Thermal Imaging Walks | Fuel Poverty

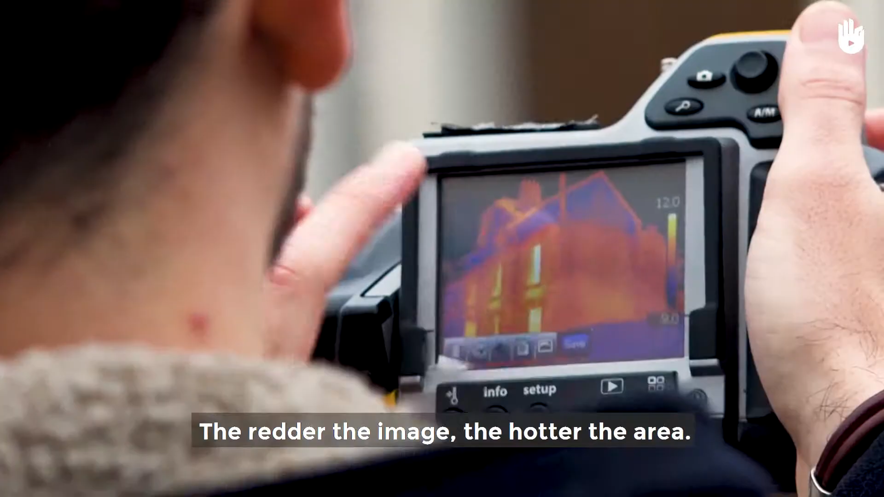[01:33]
Plus c'est rouge, plus c'est chaud, plus c'est bleu, plus c'est froid.
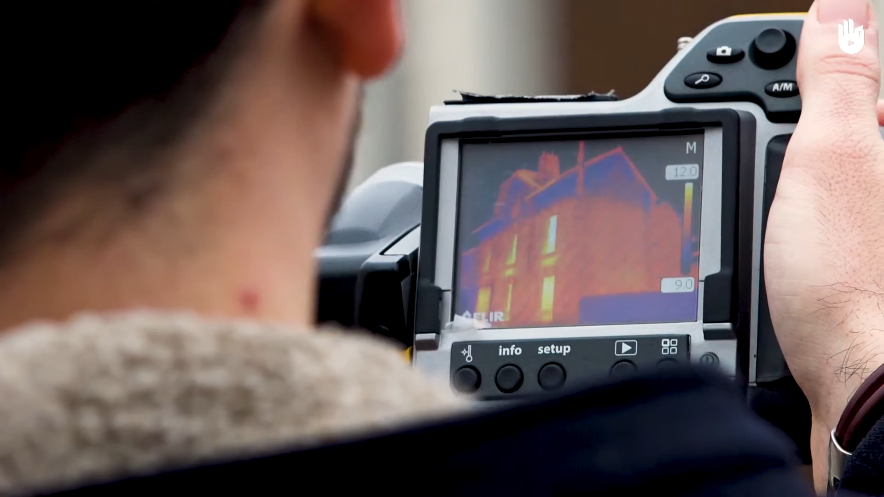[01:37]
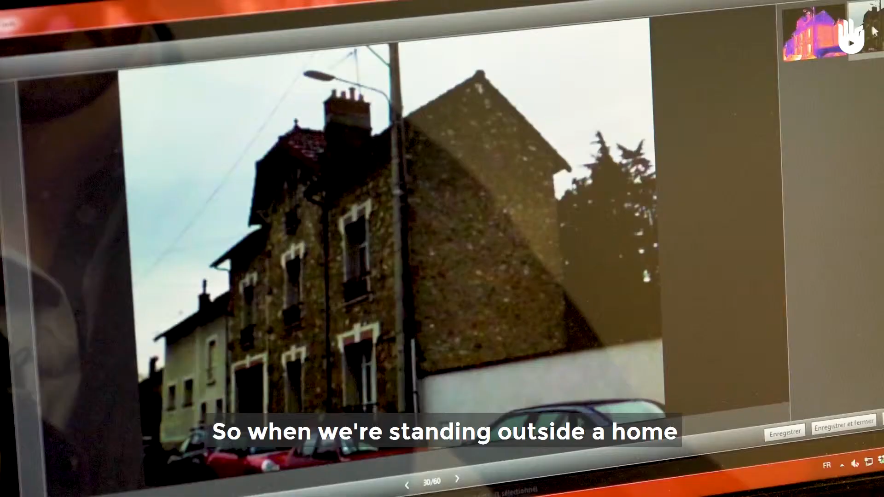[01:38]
Donc lorsque l'on est à l'extérieur du logement, comme on le fait lors des balades thermiques,
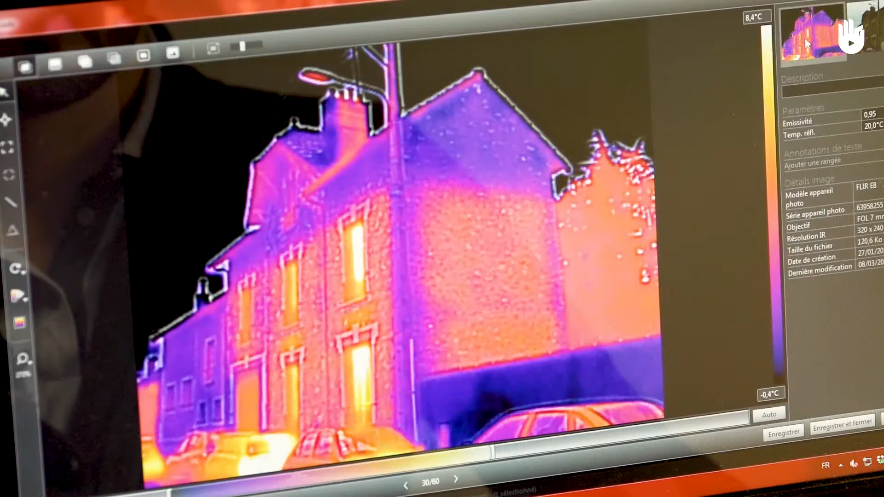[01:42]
On screen: scale top 8.4°C, scale bottom -0.4°C
les faiblesses du logement seront principalement identifiées par des points chauds.
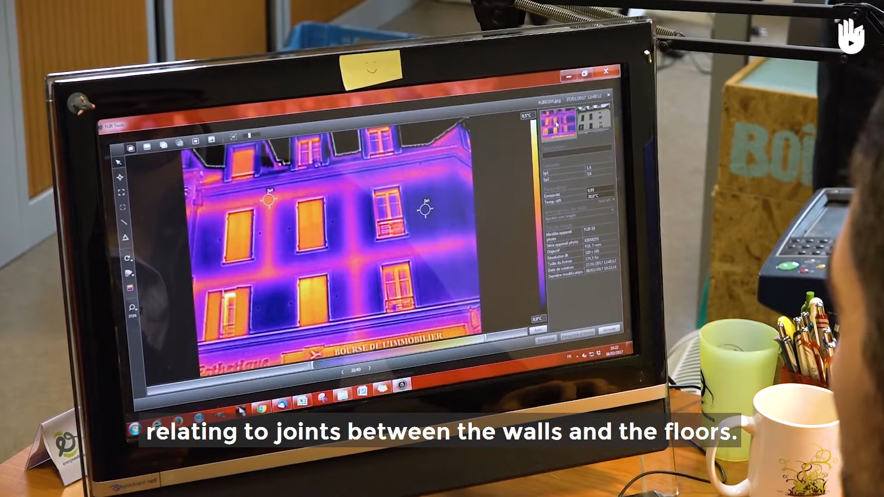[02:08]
On va pouvoir identifier dans certains cas lorsque les conditions le permettent voir les déperditions de la toiture.
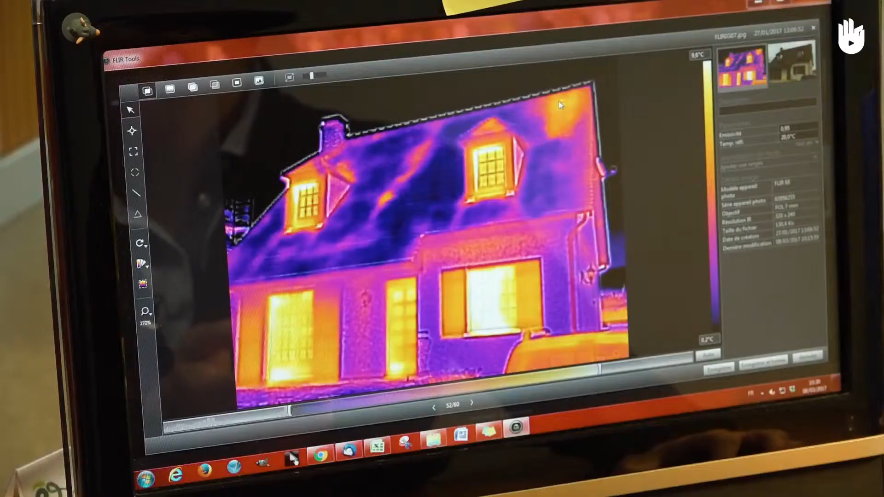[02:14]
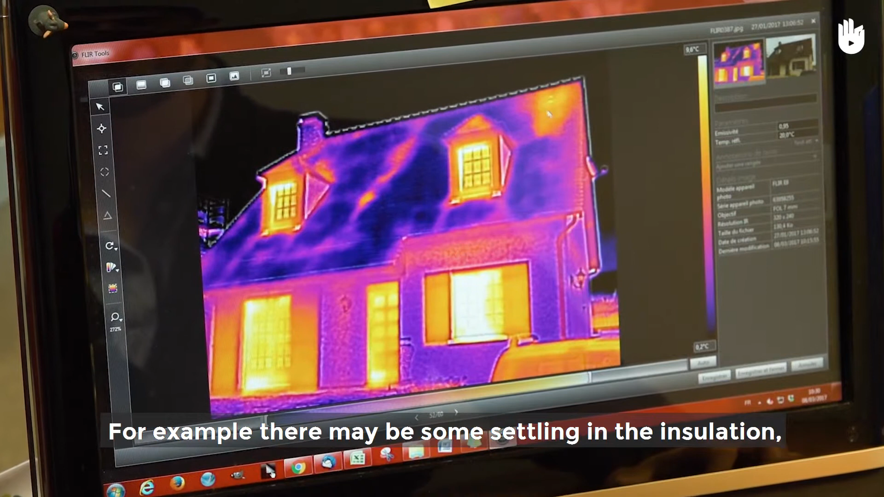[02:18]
Est-ce qu'on n'a pas un tassement d'isolant qui fait qu'on a une partie qui est isolée et en haut de la toiture ce n'est plus isolé.
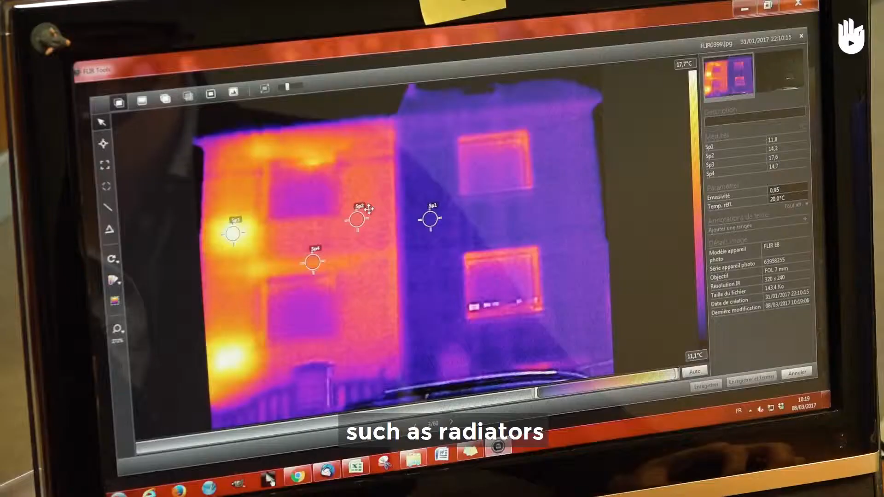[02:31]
On screen: scale top 17.7°C
typiquement des radiateurs qui sont placés contre le mur,
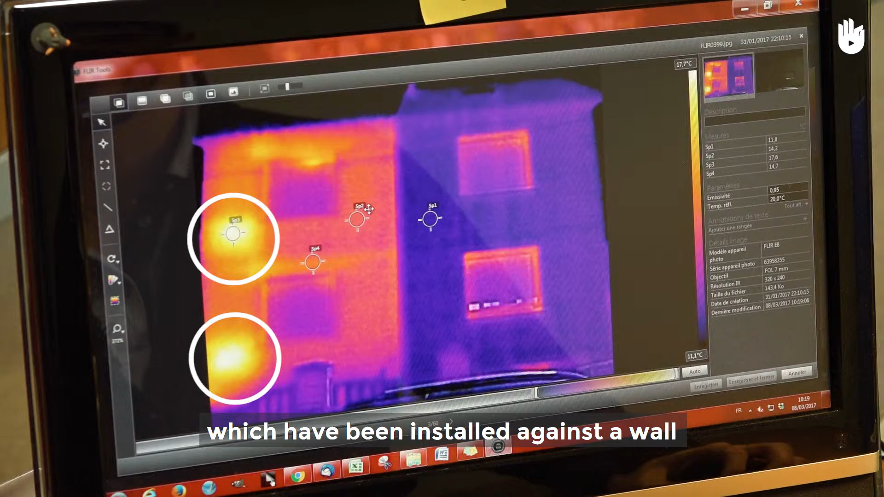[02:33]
qui vont chauffer le mur et donc du coup qui vont permettre de l'identifier à l'extérieur du logement.
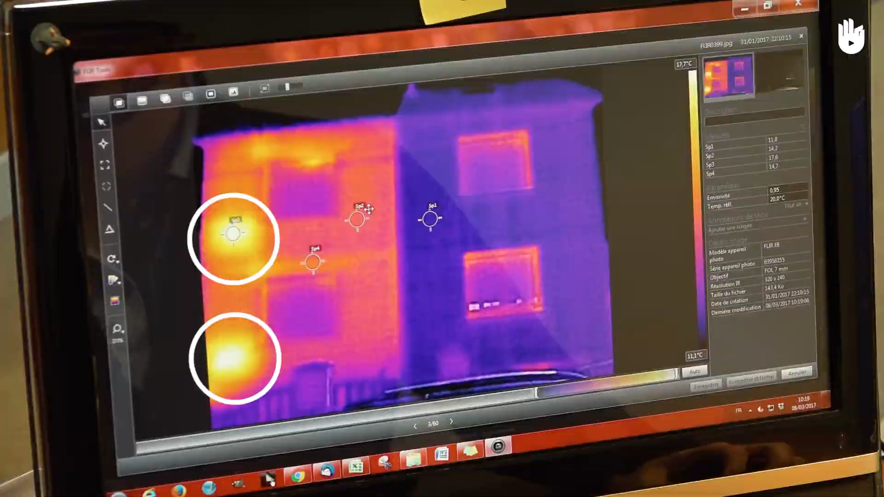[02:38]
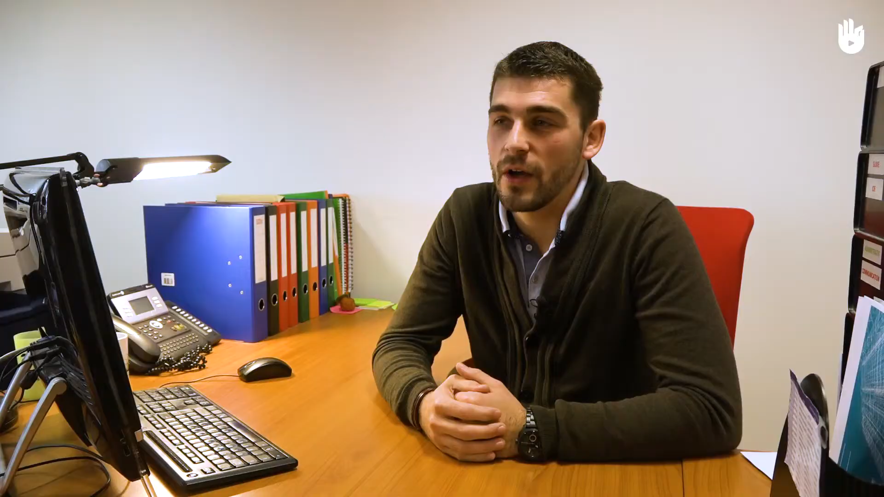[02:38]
Sur le même principe, on va pouvoir également voir des conduits de cheminée.
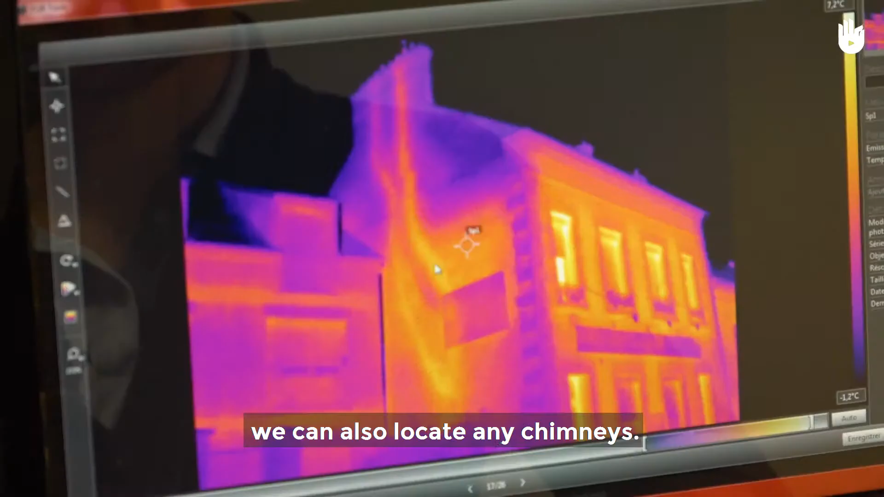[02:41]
La cheminée chauffe le conduit et le conduit est déperditive vers l'extérieur.